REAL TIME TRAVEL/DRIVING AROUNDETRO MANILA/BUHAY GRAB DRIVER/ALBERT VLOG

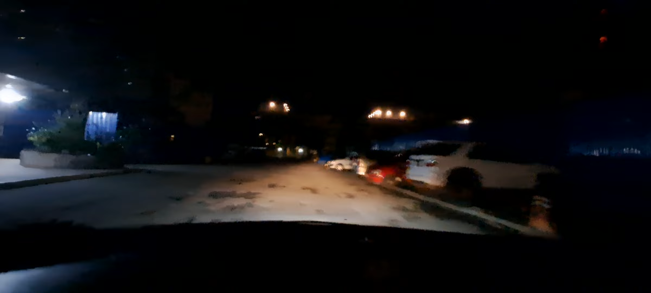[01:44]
Bangko Sentral ng Pilipinas yung nasa harap. Maynila branch.
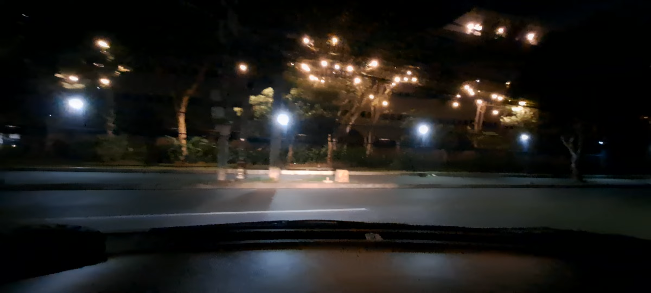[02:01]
B. Harrison Street. Abinyo ba to? Abinyo. Eh, Mabini pala to. Eh, Mabini na. Sa kabilang side pala yung F.B. Harrison. Yung pabalik. Dito, eh, Mabini. Tagos to doon.
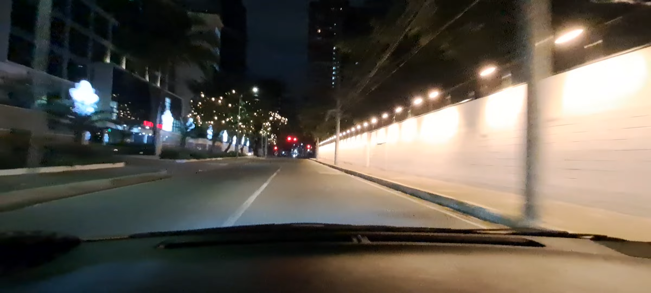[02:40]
Nasa bakod na. Bagong ospital ng Maynila nasa kaliwa. Tawid tayo. Tatawiran natin ang Quirino. Pero naka-stop.
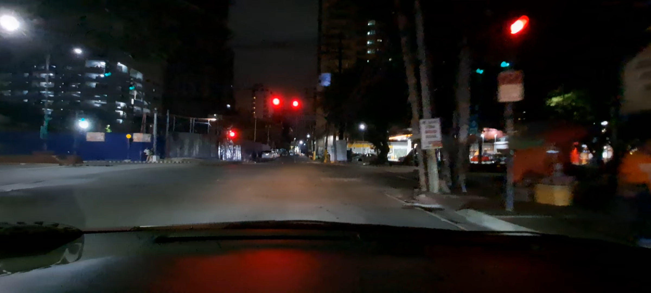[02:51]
Hindi tayo pwedeng tumawid. Pugi! Aha!
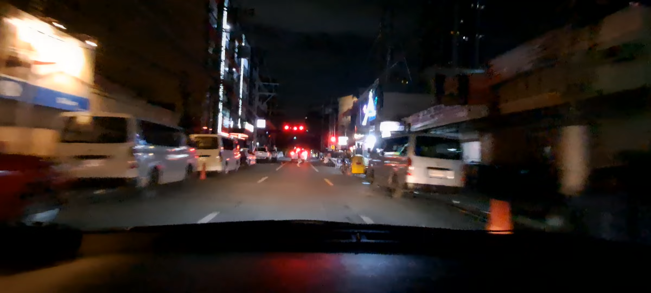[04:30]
Daming bar dito, puro ano. Puro pang Chinese and Korean.
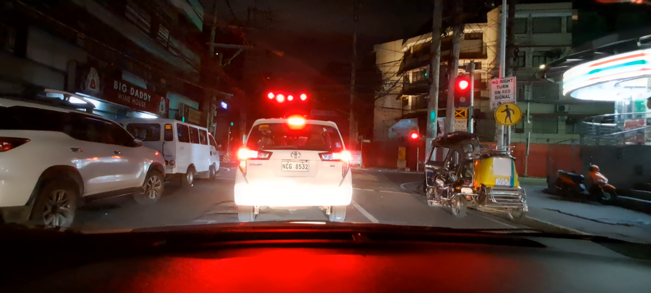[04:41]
Saan ba pupunta to? Malapit lang to eh. RSG Residences, Arellano Avenue. Dito lang din, malapit lang din pala. Pick up natin ay Malate.
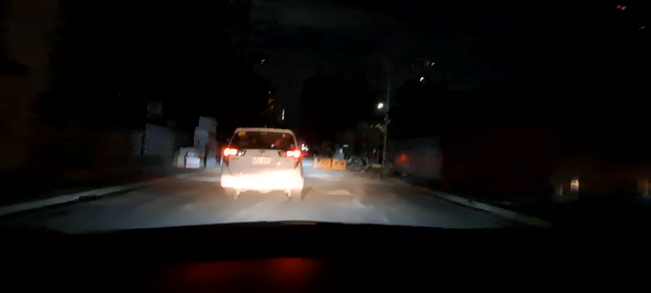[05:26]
Oh, yun no. Kita niya no, guys. Nakaupo lang sila. Anong gagawin nila? Abang-abang nang.
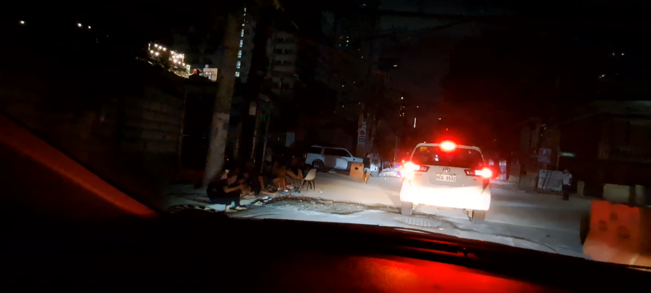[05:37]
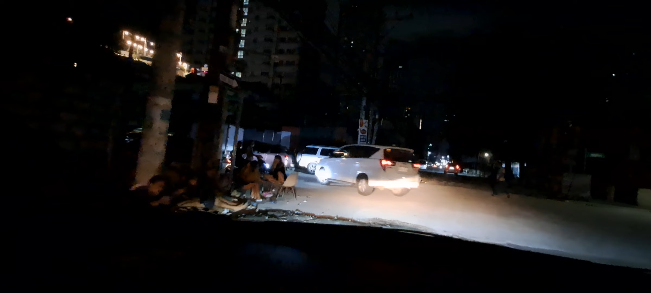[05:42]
Nag-aabang ng customer.
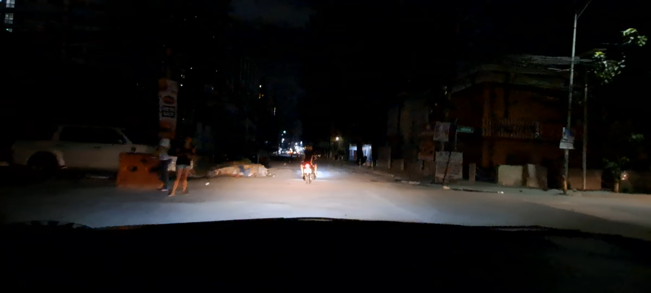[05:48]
Lupit ng ano ah. Upo ni ate ah. Ang lupit ng upo. Madilim kasi. Dilim yung pwesto nila.
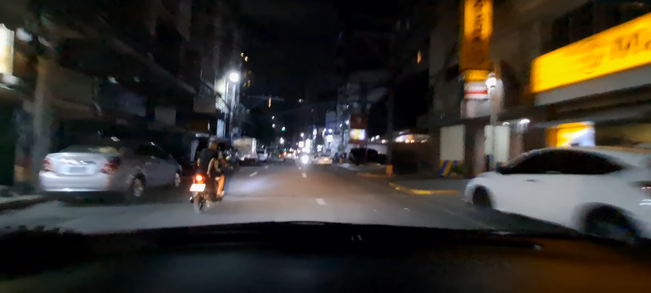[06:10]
One way ba to? Gaangkas siya oh. Ay joyride. Joyride ang sasakyan niya. Sana all. One way ba to? One way.
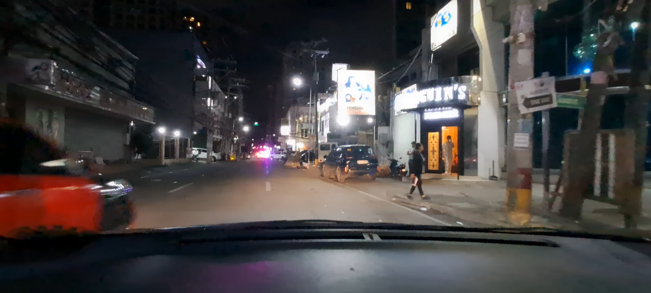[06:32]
One way. Doon tayo sa kapila. Kakanan.
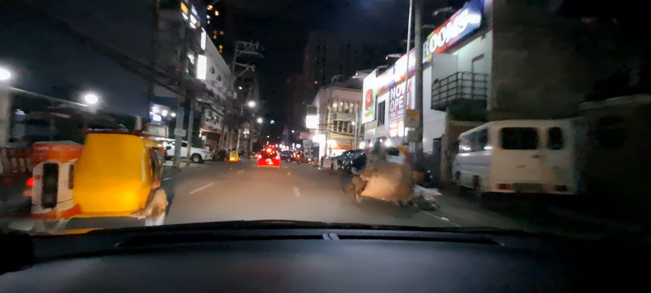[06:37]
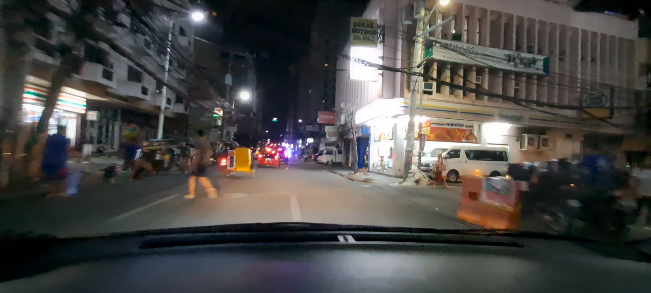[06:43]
Dito tayo.
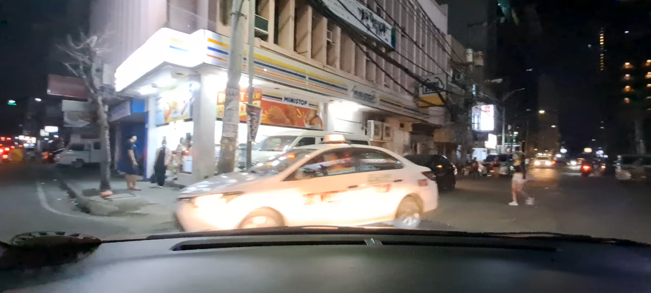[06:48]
Yun, chicks oh. Oh, oh di ba ang ganda? Ang ganda ni ate. Yan pa ah. Ang dami nila dito ah. Ang daming chicks dito. Ang gagawin mo. Kahanan. Dito. Kahanan tayo.
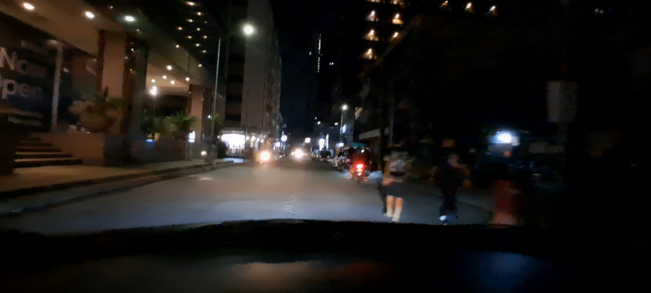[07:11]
Kahanan tayo. Lalala. Te, sige te.
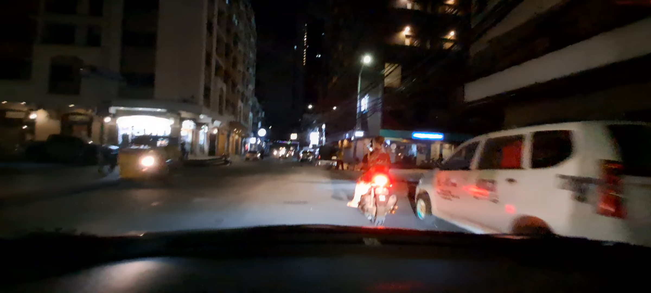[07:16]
Chat pa. Text pa. Sige. Maulog kasi sa motor. Talaga oh. Pick upin natin dito. Dito yun eh. Backpackers Hotel. Wow.
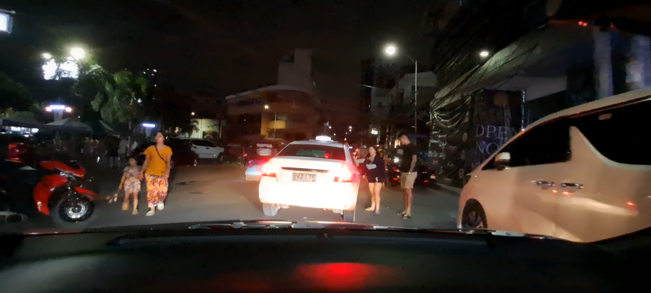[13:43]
Travel, travel lang tayo, ah. Ni Mels. Sayang yung ano na yun.
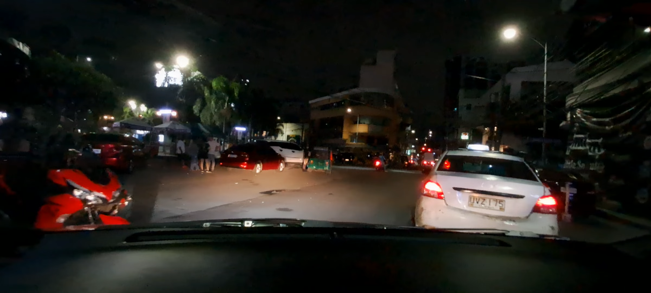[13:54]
Sayang yung booking na yun. Lahi ng tinakbo ko. Para daw, para. Oo. Oh, dahil tatlo, ah. Oh, lasing na, te. Lasing na siya, lasing.
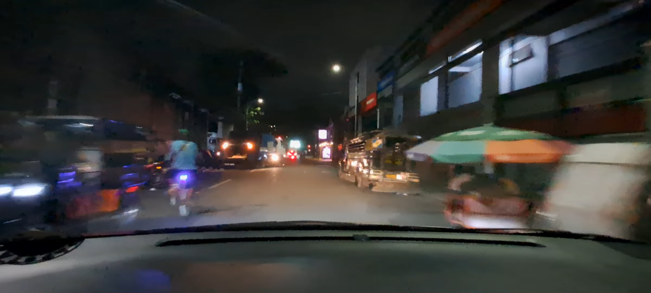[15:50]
Meron naman pala doon. Bakit di yun ang binigay ni Grab? Paikot.
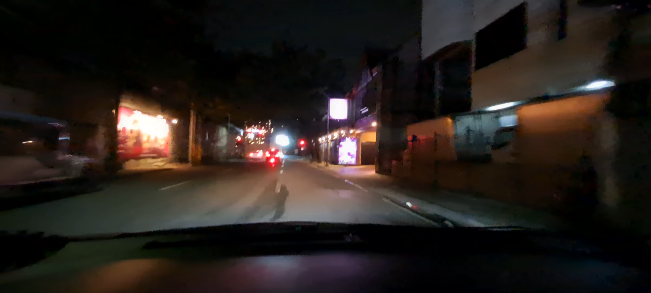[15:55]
Kainis, nakakaasar. No right turn. Red signal, okay, fine. Kainis naman. Malapit. Talo na ako sa gasolina.